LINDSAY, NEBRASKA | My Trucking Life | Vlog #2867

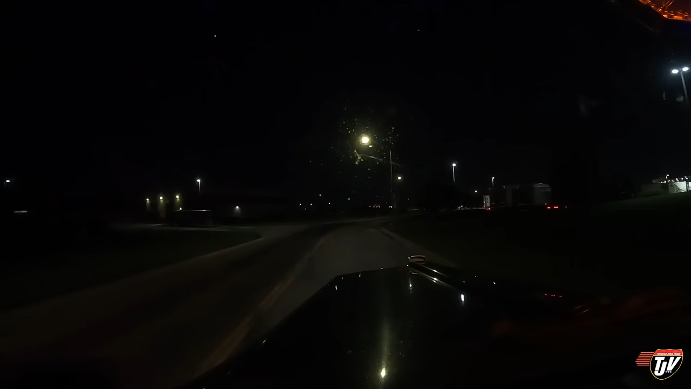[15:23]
And the price here, our fleet price, was $3.82 US per gallon. Turn right on West 60th Street North. Or in Canadian, with all conversions, $1.36.6 per liter. Canadian. In 200 meters, turn right on West 60th Street North.
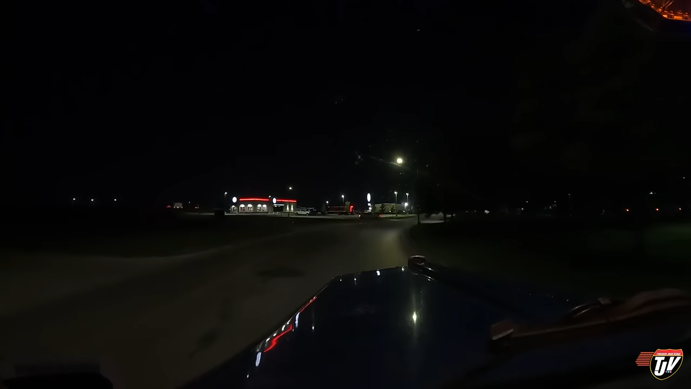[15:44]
hours to Lindsay, and there's a few truck stops on my way as we get closer. There's a Love's in Norfolk, Nebraska, and another couple of small ma and pa truck stops on the way a little bit closer than that yet, so we'll be able to find somewhere to park, I'm sure. It's off the beaten path. Oh, look at this truck off on the left. Look at him. Look at him. Oh, it's beautiful. That's beautiful.
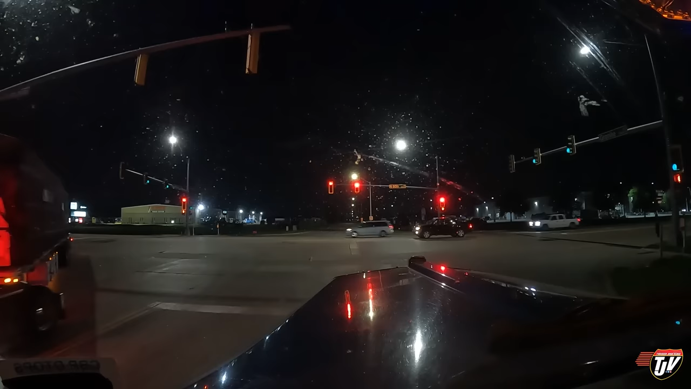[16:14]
Nice. Very nice.
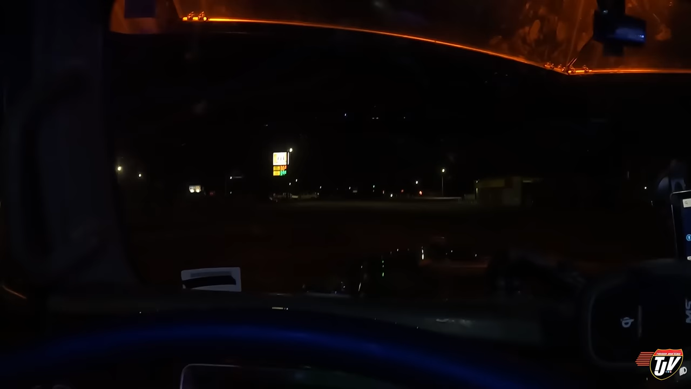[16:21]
This truck stop is called Club 81. We're on US Highway 81, which makes sense.